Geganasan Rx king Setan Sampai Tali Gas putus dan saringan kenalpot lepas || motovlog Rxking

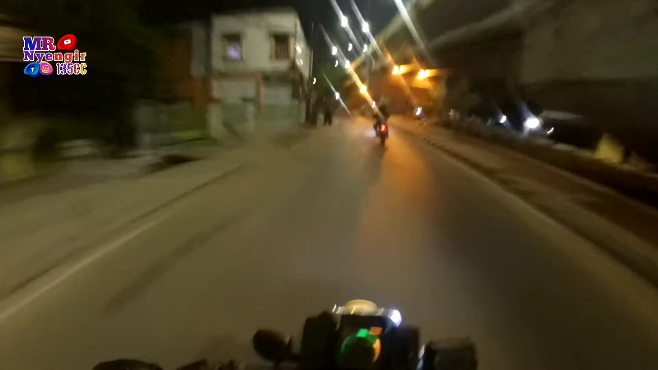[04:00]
Bor. Gila jalannya di sini tuh ngeri. Agak seru jalannya di sini.